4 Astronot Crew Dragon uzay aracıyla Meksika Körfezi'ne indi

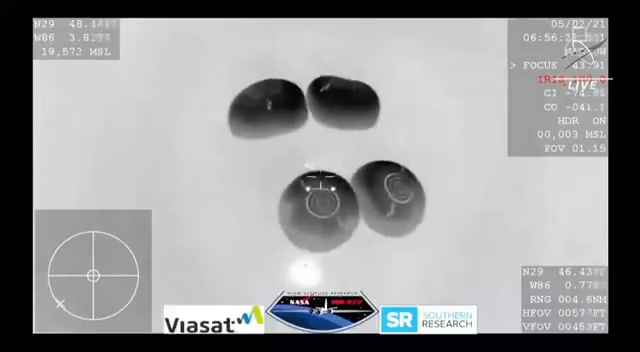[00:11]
Seconds away from splashdown, everything nominal aboard Crew Dragon Resilience returning to Earth.